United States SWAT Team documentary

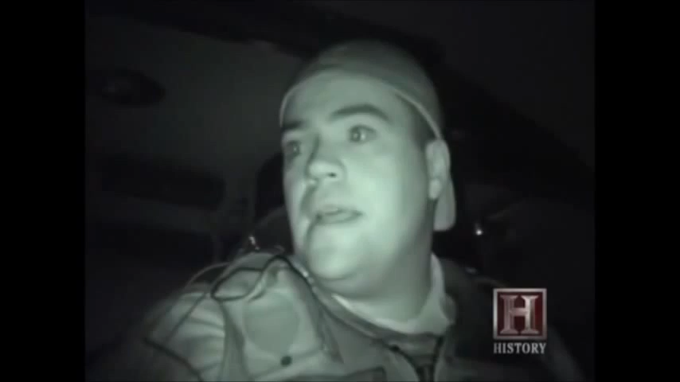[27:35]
All right, let's go ahead. This guy could be a stone-cold killer. Let's see.
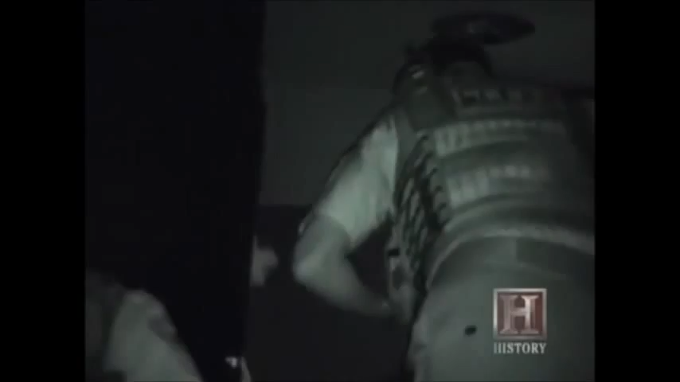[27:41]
History Channel cameras were given special permission to accompany the St. Louis County SWAT team as they served a high-risk warrant.
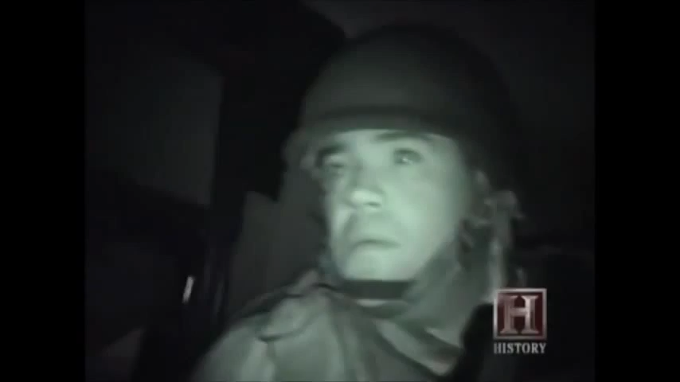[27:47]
Tonight, if everything goes as planned, we'll be executing a warrant for one of our drug units.
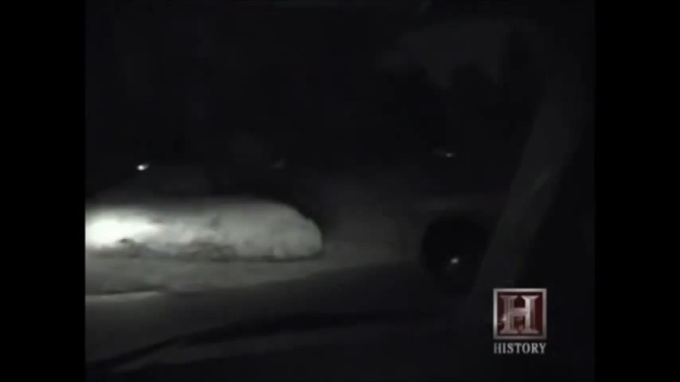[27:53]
This is Target Street, guys. Basically, they will turn over the execution of the warrant to the tactical unit, our SWAT team.
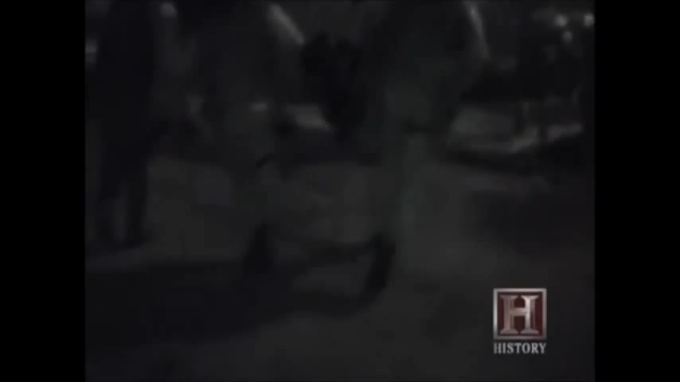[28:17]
We're going to get dropped off on one particular street, cut alongside the building into the courtyard. We're going to need to stay right up against the wall because on the corner
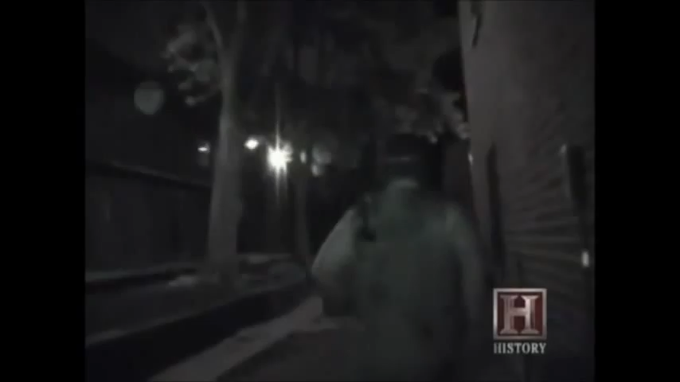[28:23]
opposite of us on the second floor is the target's window and he's looking at it all the time. So we need to be under it.